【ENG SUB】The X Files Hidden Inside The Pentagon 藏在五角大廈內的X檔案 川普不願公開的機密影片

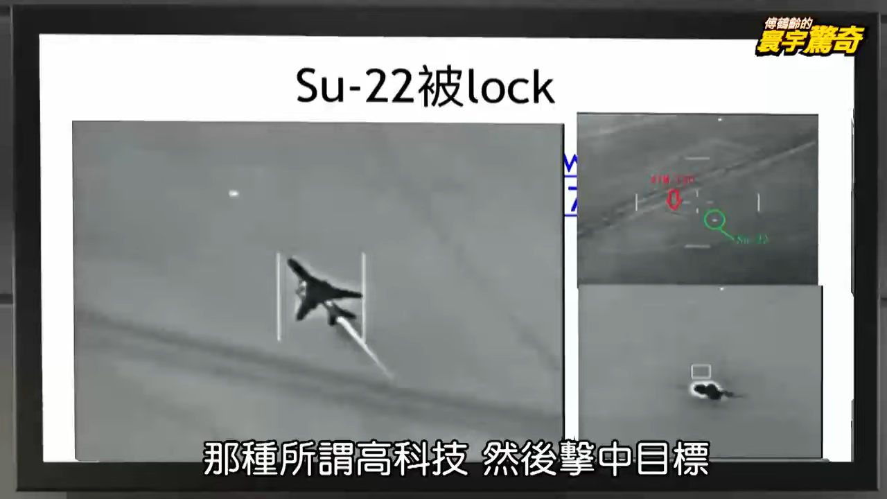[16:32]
The above is the AMROM-120. AMROM missile. Then directly in front of it to be a hit below. So this is a direct instrument can guide. The kind of so-called high-tech and then hit the target. This photo is a white oval object.
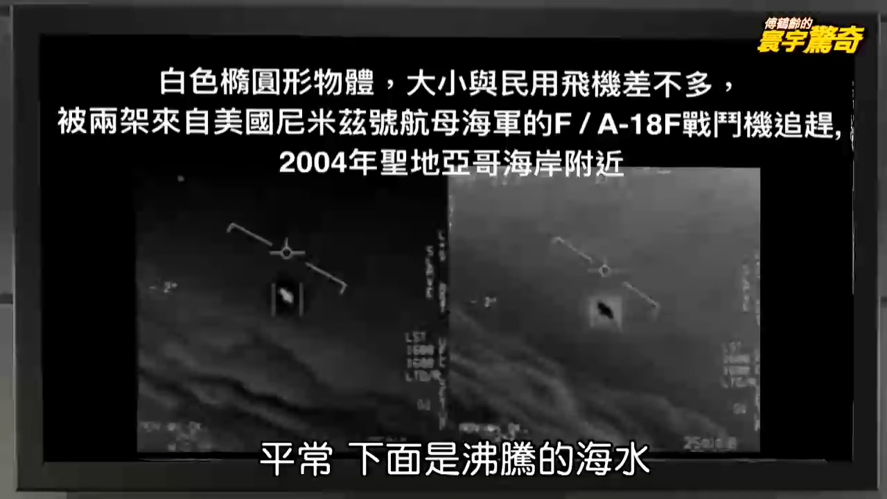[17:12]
Because recall. Black is its heat began to change. The more black the more heat. White machine is mixed. Here is the usual boiling water. Note that the sea is not a cloud. That this UFO video.
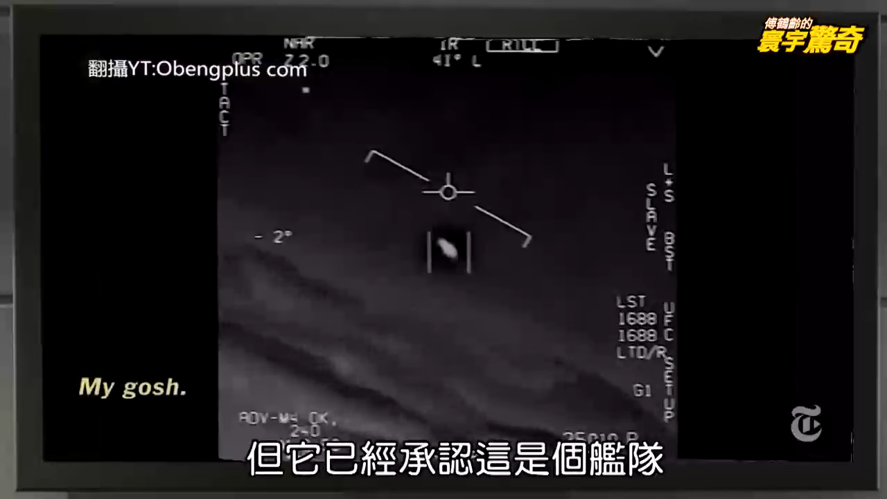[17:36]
It was photographed by two pilots. Then this UFO flew it to the rendezvous point below.
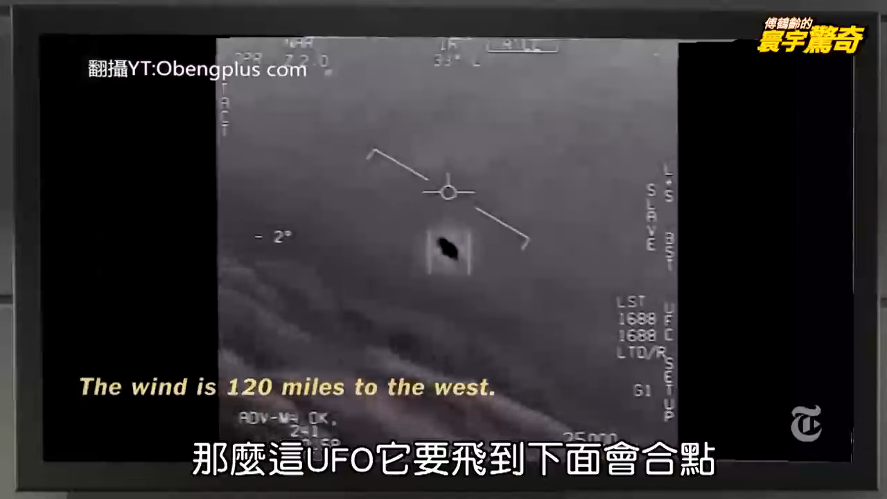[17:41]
This is below photographed. After it photographed. Then on December 16th. 2017 release. It noted that the wave. It wave surging wave surging. It is from this 15 meter high waves. That this object is 12 meters long so. There are at least 12 meters for so long. White oval began to change.
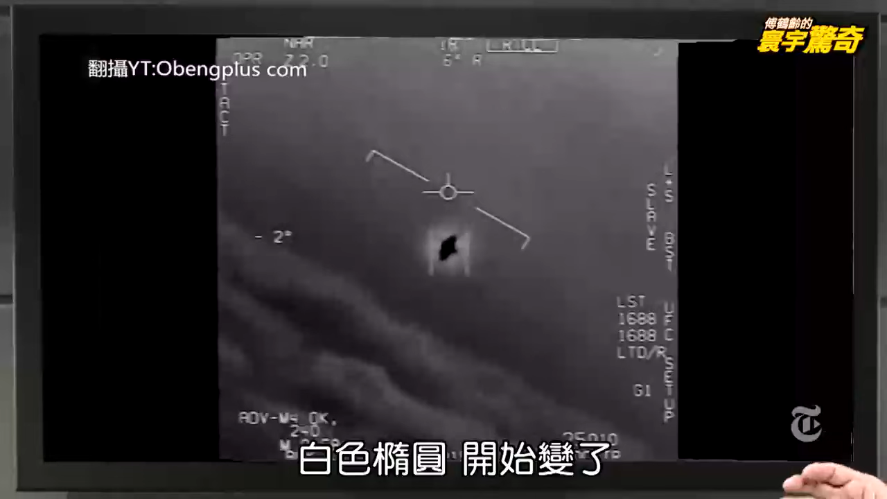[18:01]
Color returned to normal. Just black and white of the now. Then there is a whole fleet. This is a whole fleet. I repeat repeat.
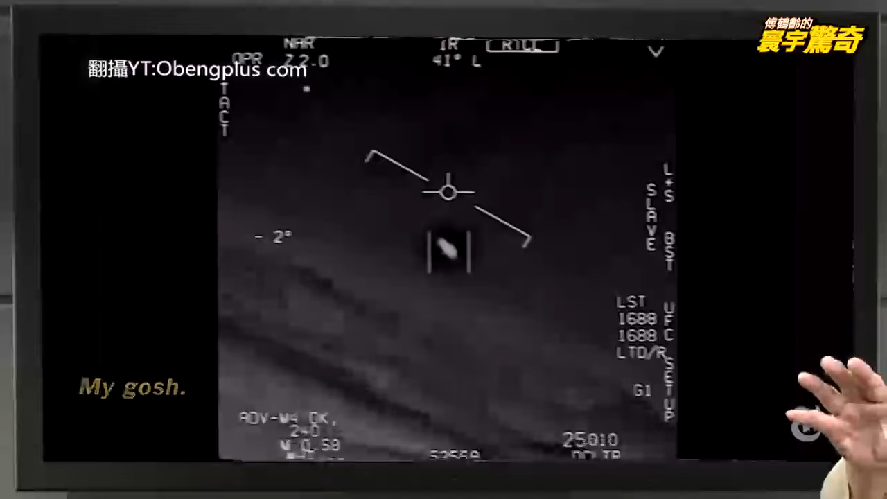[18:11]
My god he is simply terrified. And very pleased to lean against the wind. At that time the speed is 120 miles slash H. Equivalent to 193 kilometers slash H.
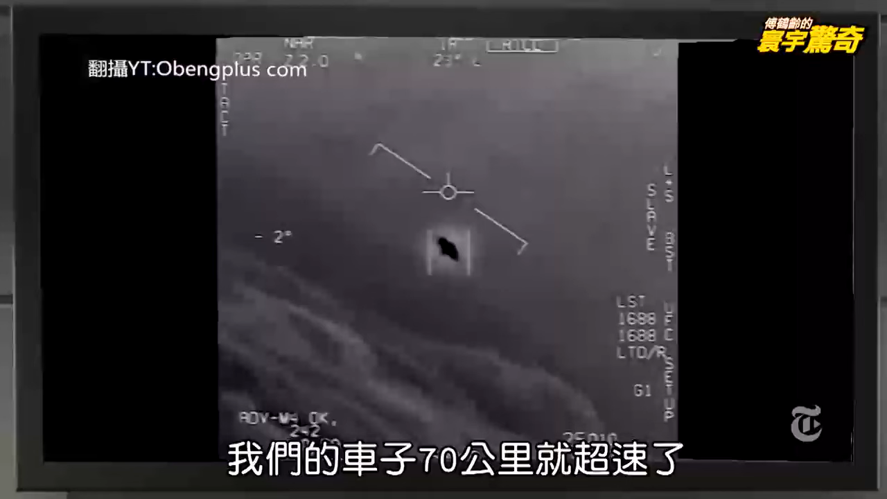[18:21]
Our car speeding on 70 kilometers. It is also 70 multiplied by 2 even more. Then both sides because there is no time. The inside is very interesting. All these figures are to analyze. He said it did not know what.
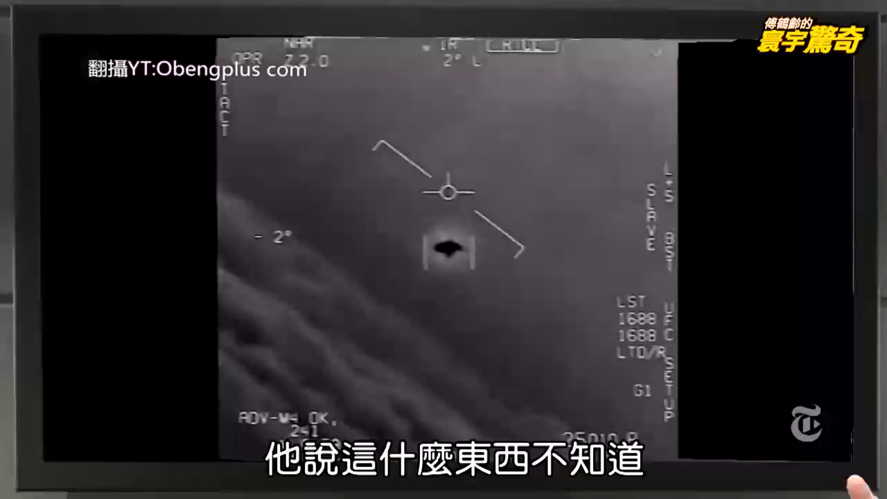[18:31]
You see it in the rotation. Black and emission tip. On behalf of its energy has already gathered. Now this is no ordinary light emitting it. So I think that it has been known UFO. It has been caught. Have been caught. This is the first film 2 of Downwardly.
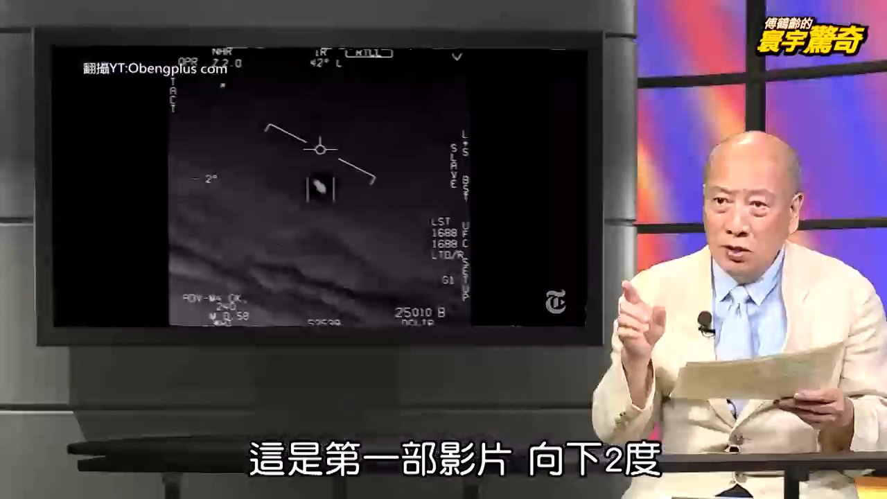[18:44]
The F-18s. The machine's F-18. Under the left wing. So this thing fly for a while. Less than a minute I just talked about.
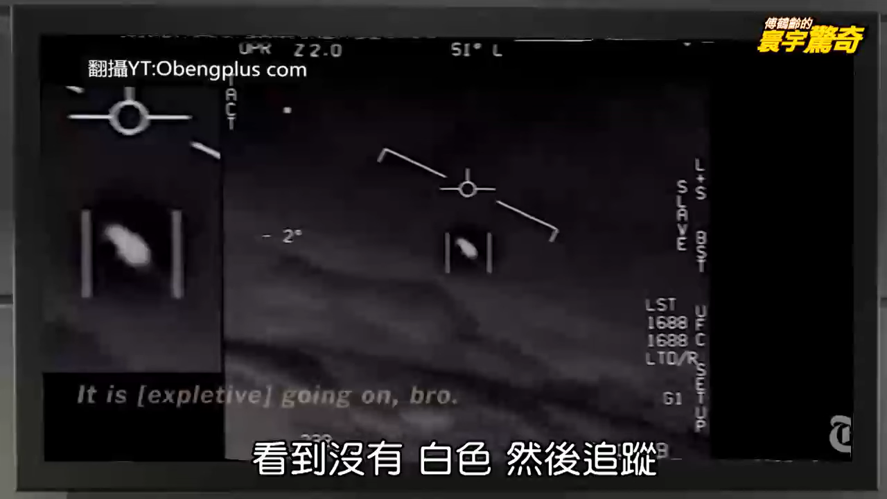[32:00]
Noting minus 2 degrees 51 degrees. Minus 2 degrees is tilted down. Pour the bottom left to see the C.
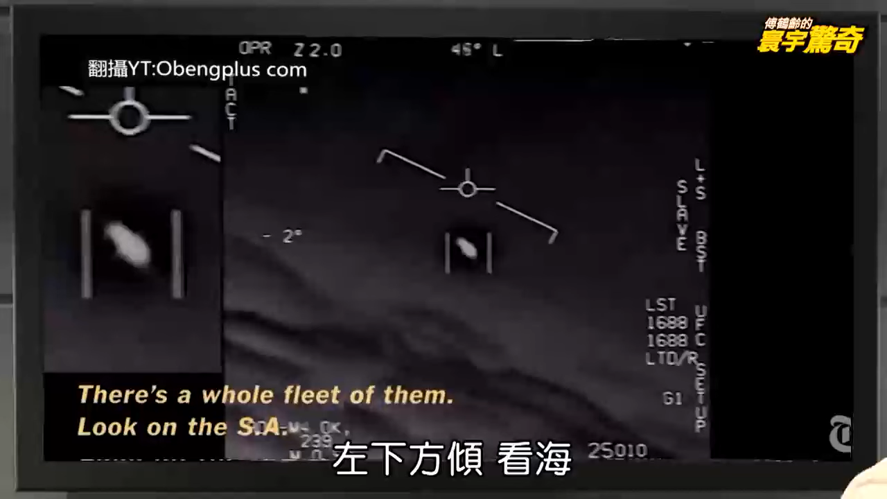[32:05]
It is close to the C okay. My goodness. Then he noticed it enlarge.
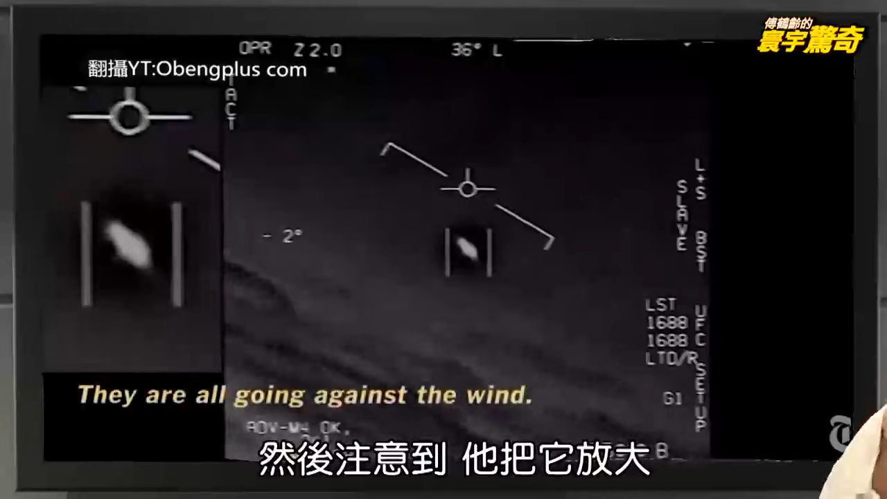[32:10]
You see it enlarge change this color has changed. Noticed a lot of light shone through from the outside. See no clear. Then also still locked. Also still locked.
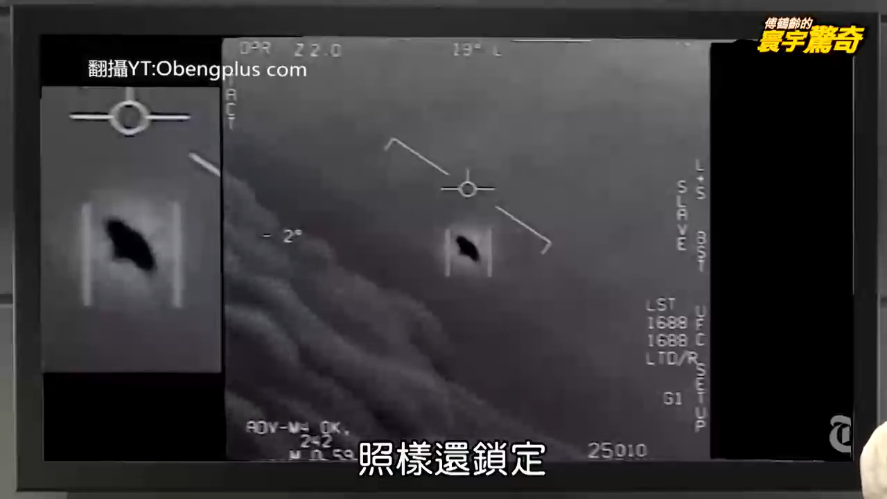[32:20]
After locking is very powerful that it does not lock off. It knows you lock. Well you do not have weapons. I will give you a lock.
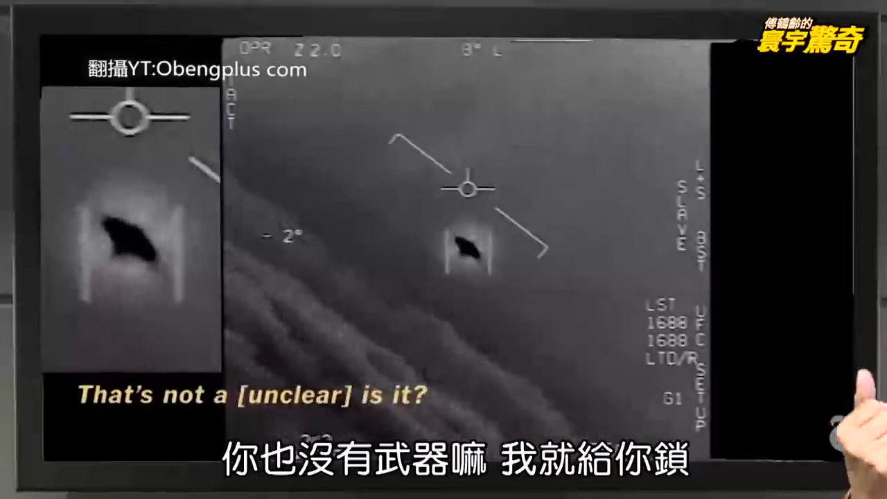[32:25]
That's not is it. Is not this thing. See without it began to spin. Start rotating.
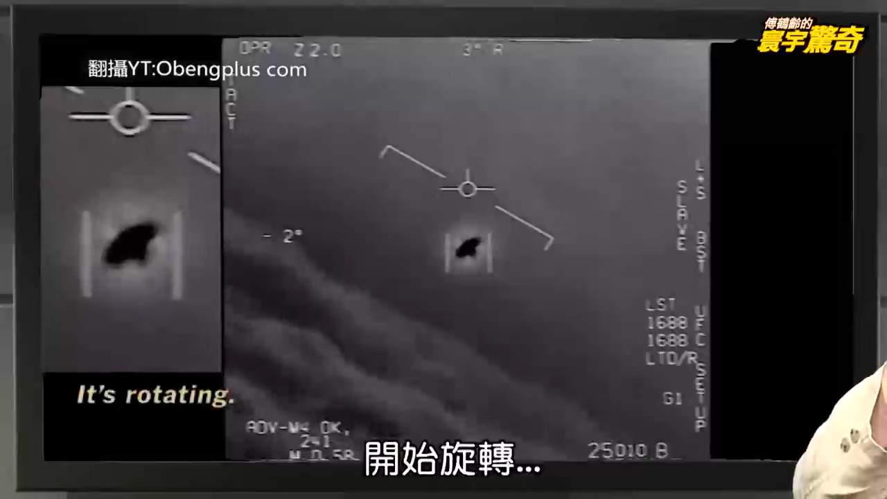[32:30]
Against the wind rotation. After spinning I give you locked. This is an ordinary common. It then tells you the speed. It's how fast. 250,260,270.
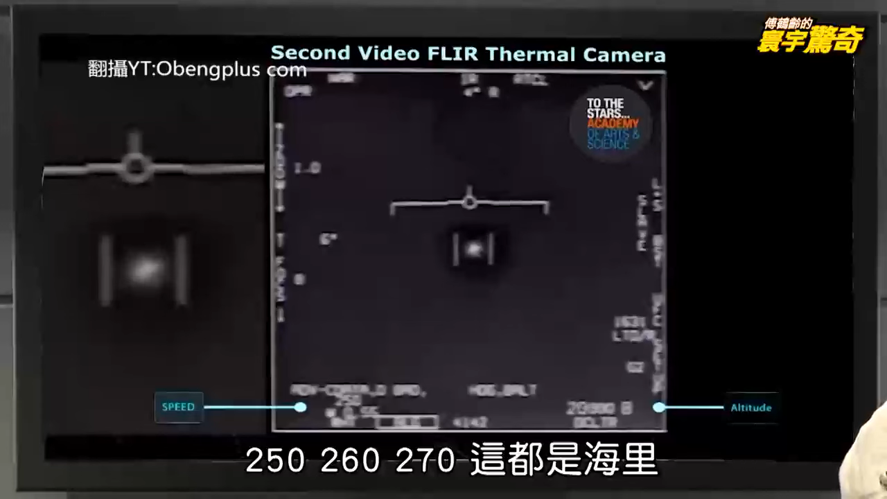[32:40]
This is all medical miles. Then after locking. It does not see the light is white. It does not adjust the color. Does not change the heat. Then you lock or still 2. Then obviously highly.
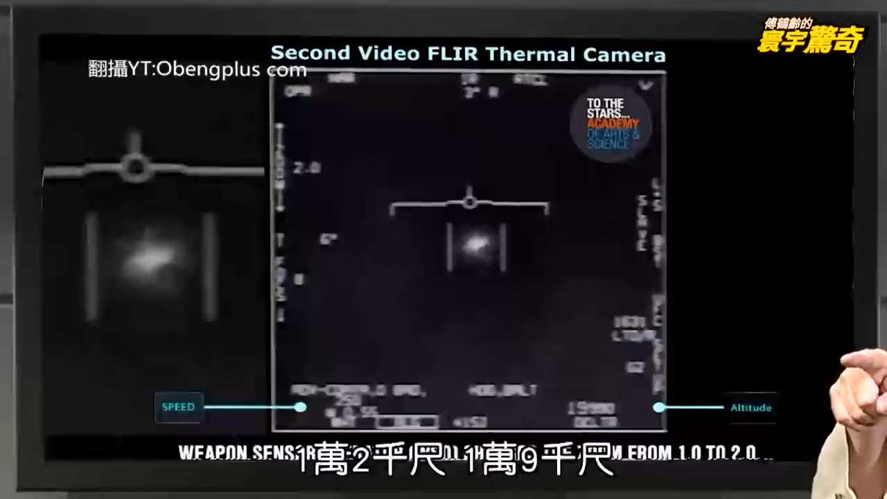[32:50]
12,000 feet. 19,000 feet. It is this change in the. This means that it has enhanced energy. Black is already black. Then it lets you continue to lock.
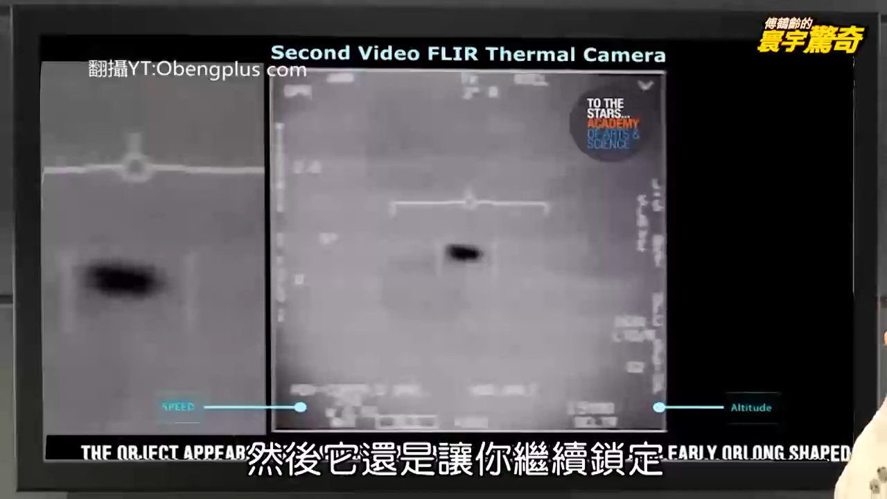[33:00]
Clearly continue to lock.
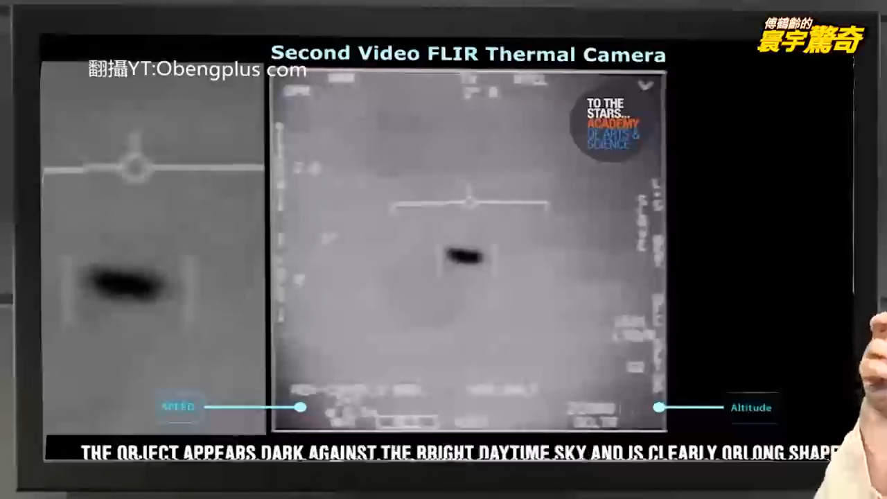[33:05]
And its shape. It just talked about about 12 meters. You can see on the left is shown an enlarged view of.
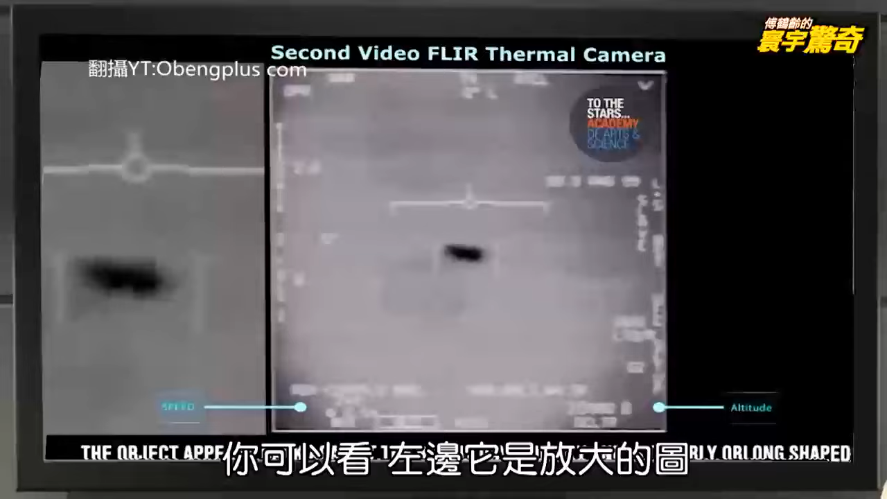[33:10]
Well now restitution. It suddenly generates a fast one. Tapering like a javelin as a pointed look at the. Look to the left and then run away. It ran a little. They gave you catch caught. Took note of the US technology. Why did he publish this period? This is very critical of the. I can catch. You want to go right I catch you right. The results of this. In fact I do not know no. It knows the future.
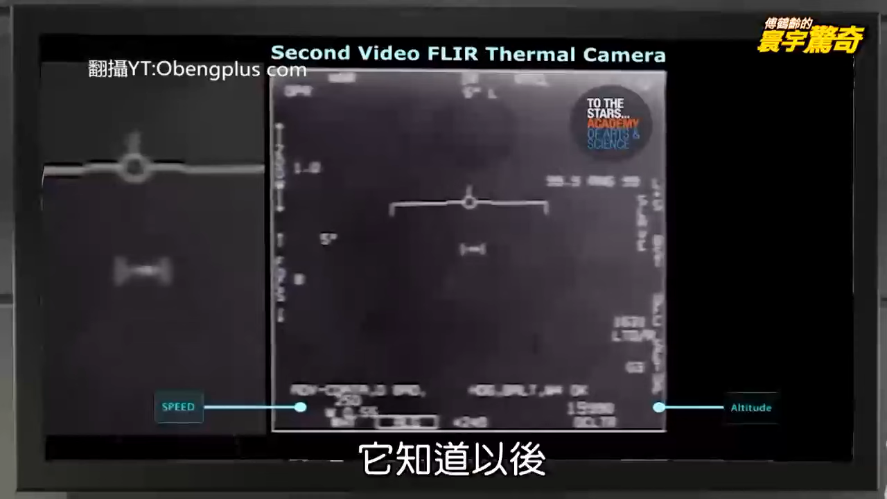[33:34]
It is the second time I'm sorry. I just do not catch you off lock. You see it does not see the change. Shape change. Gone and caught the second catch. Third unlocked.